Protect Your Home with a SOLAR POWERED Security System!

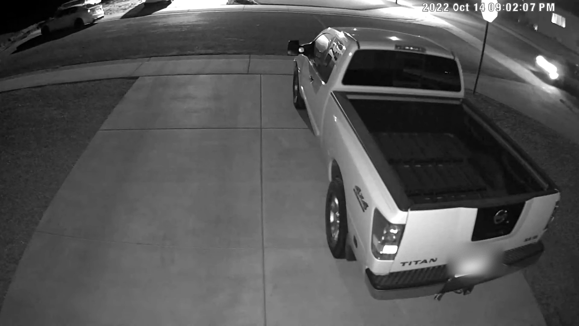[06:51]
This is at night with just the infrared camera. So black and white footage. And in this clip I just wanted to see if somebody snuck up on my vehicle from the side.